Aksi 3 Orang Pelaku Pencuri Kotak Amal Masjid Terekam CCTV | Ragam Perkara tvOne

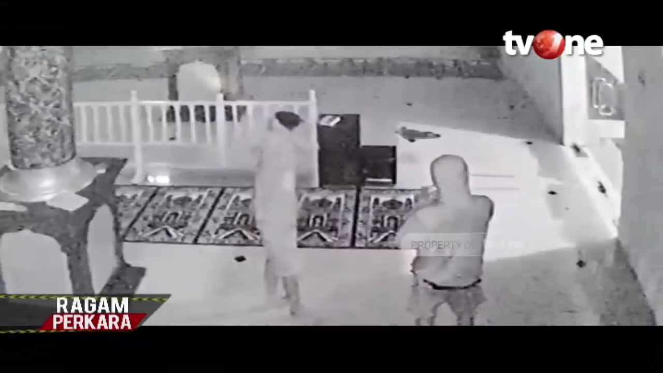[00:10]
Dua remaja ini beraksi di salah satu masjid di kecamatan Dua Pitwe, Sidrap.